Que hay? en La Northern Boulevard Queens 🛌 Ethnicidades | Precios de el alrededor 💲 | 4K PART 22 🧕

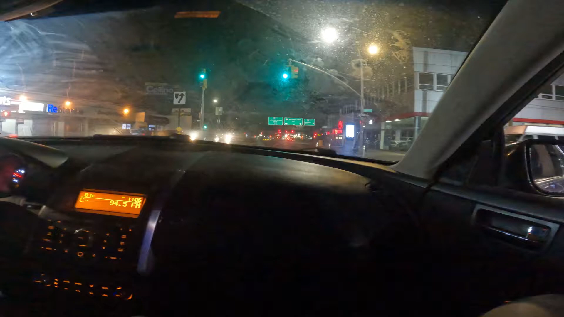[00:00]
Esta de aquí es la Northern Boulevard La Northern Boulevard La Northern Boulevard
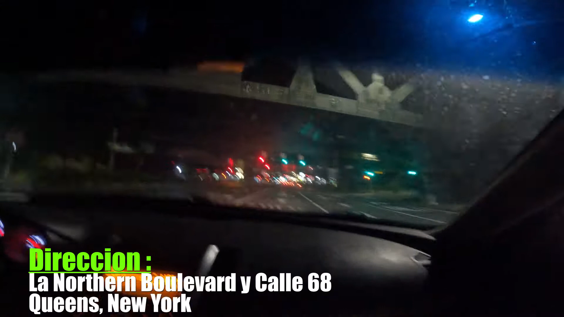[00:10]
Para ir a Brooklyn, para irse a Manhattan, Astoria Ahí como lo dijo el camarada Aquí está para irse para Brooklyn,
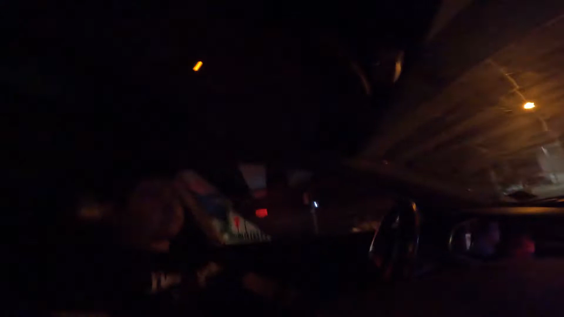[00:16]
Manhattan, Astoria Esta es como otra Roosevelt Esta es otra Roosevelt Exceptamente que no hay trenes Solamente está transitada por carro Y en este momento estamos en la Northern Boulevard Y la 69
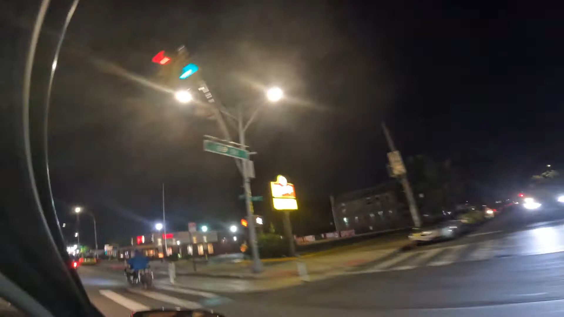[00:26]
Bajando y subiendo las calles ahorita Hasta las 70,
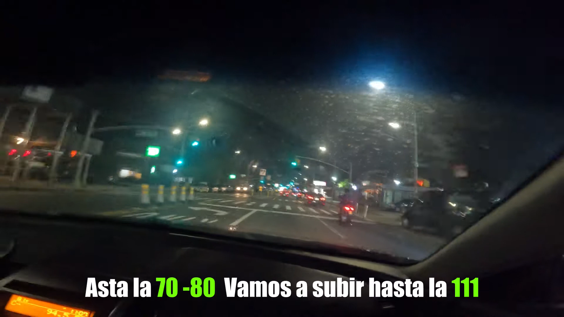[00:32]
80 Vamos a subir hasta las 111 Para que vea y experimente En estos momentos la Northern Boulevard A la
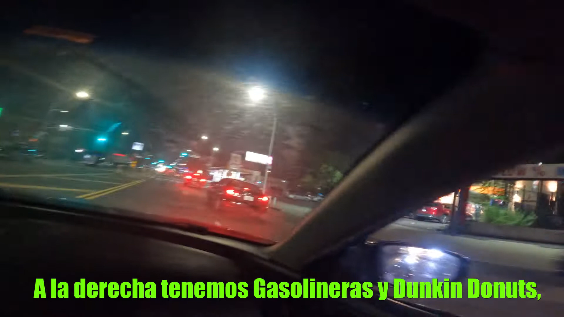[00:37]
derecha tenemos gasolineras Y Dunkin Donuts Al lado izquierda tenemos farmacias
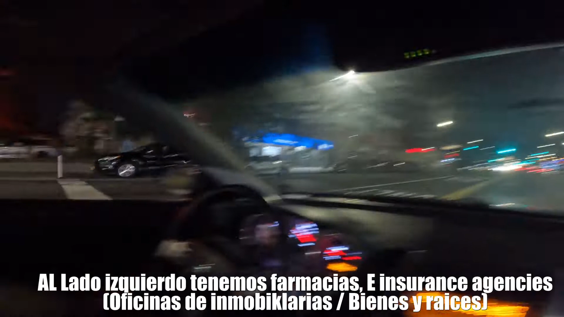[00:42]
Y insurance agencies Gente que vende Gente que vende inmobiliario Y gente que vende seguros de casa con seguros de carro También tenemos famosa y
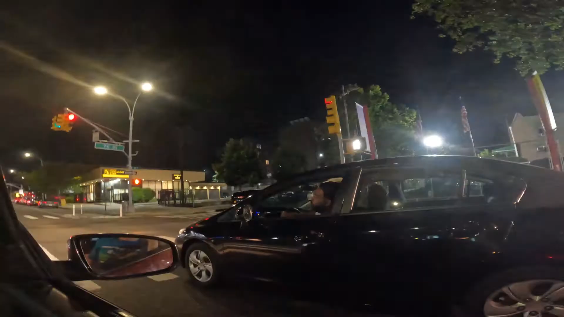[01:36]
What can you say about Northern Boulevard Northern Boulevard is lit bro You can do whatever you want out here bro
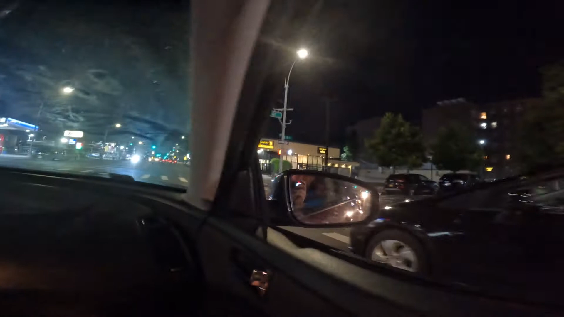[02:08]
Bancos Aparte de bancos Ahora ya vamos a pasar a la zona de los colombianos Cuando llegamos a la zona de la 77
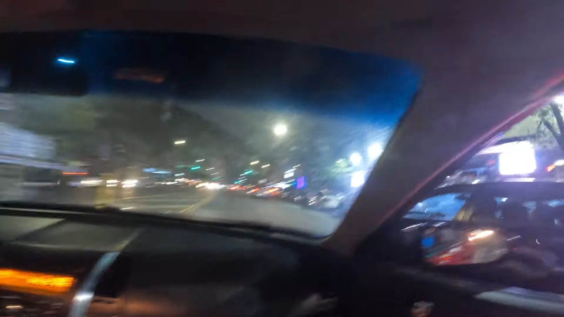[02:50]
unas y otras son feas para mi Estos son Bueno, y... Esta es la 83 Aquí va a empezar la locura En la 83
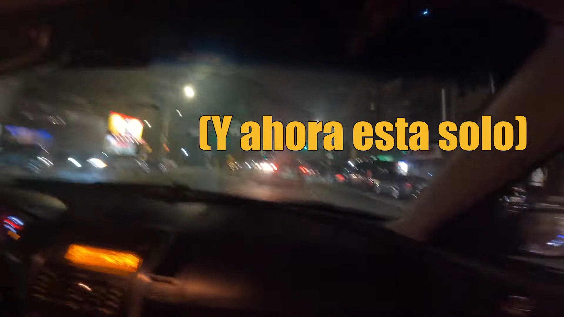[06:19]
aquí ya comienza tu que aquí no me gusta aquí estamos ya ya salimos de la zona
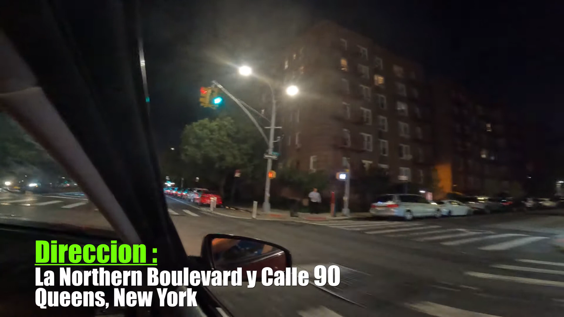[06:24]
de los bares y las discotecas estamos en la 90 y la north en bulevar vamos a entrar ahorita al precinto ahorita estamos al precinto el único precinto que está en queens voy a encontrar en la izquierda en queens a la north en bulevar es el precinto de la 1 15 la 115 lo vas a ver en 10 en 9
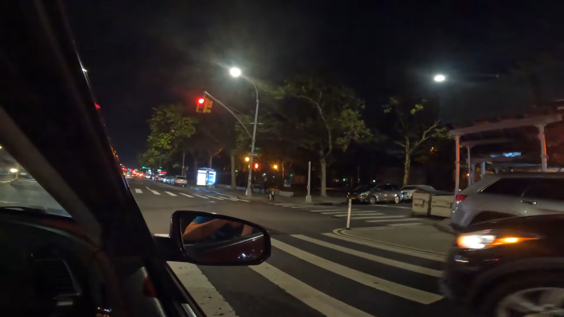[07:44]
de la misma manera pasando el precinto de la north en bulevar en la 92 93 el único bus que pasa por aquí es el bus del q66 el q66 aquí lo estás viendo ahí pasa el q66 porque la q la q de queens y 66 veces el número ese es el código de ese bus por el lado de acá también hay unos que otros
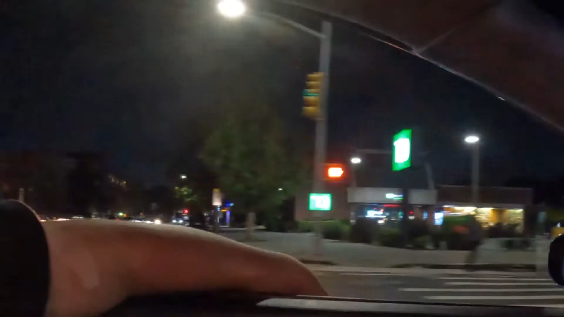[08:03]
cuantos buses pero ya cuando llegamos a la zona de las 94 para arriba calle 94 para arriba vamos a encontrar lugares
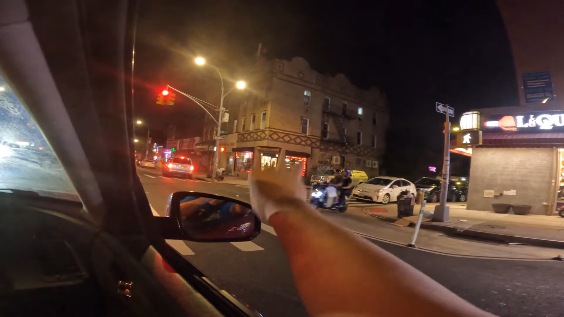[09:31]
momentos ya no hay morenos americanos en esta zona dado a cabo a las circunstancias que por el virus el gobierno los llevó a otro lado se los llevó y le empezó a dar hoteles pero la zona de la norte en
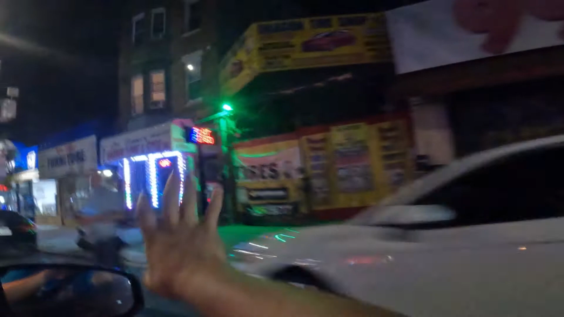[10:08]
103 de la north en búlabra acuérdate la rusbel es otro lado de la north en búlabra una
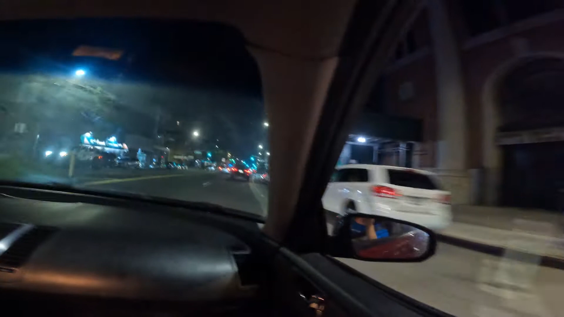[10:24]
ahorita esta zona aquí en la 104 y la norte en búlabra estamos
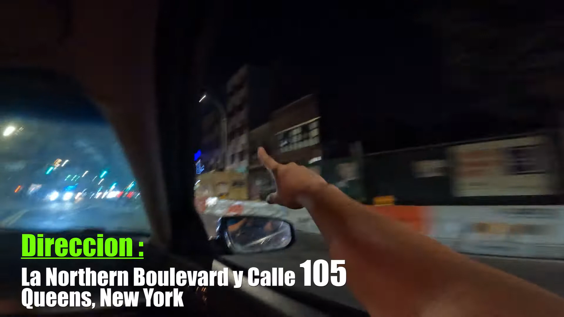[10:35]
llegando a la 105 este habían zonas de clandestinas de
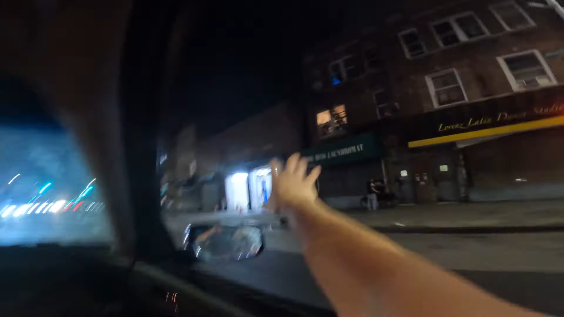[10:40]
prostitución por esto por esta zona por la norte en búlabra ya no están por aquí tenemos otra vez el pls si puedes apreciar de los otros vídeos pls la gente donde manda dinero